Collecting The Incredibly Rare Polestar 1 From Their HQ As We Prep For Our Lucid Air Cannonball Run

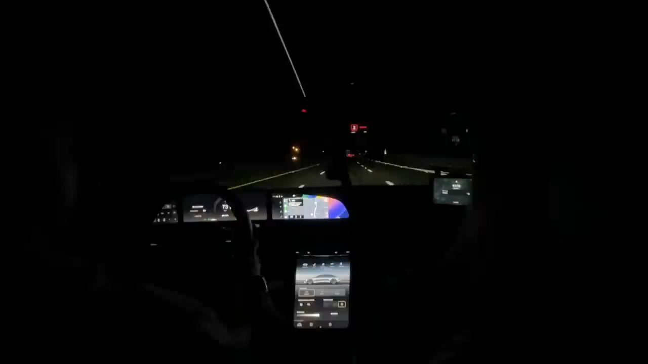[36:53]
And if you're pacing with a car that sees in front of you or behind you, also just let us know. So we know if we're coming up to you that we can slow down a bit. So here you can see that there's one on our side and the other side. The city's probably in the median, which it should give us a good indication.
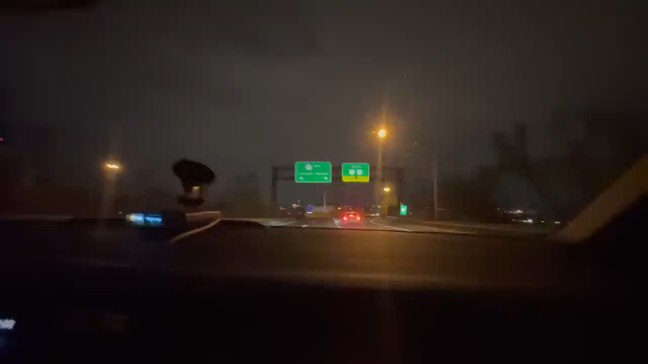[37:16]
CarPlay is not doing a very good job of telling us where we need to go, but the view of the city is beautiful tonight.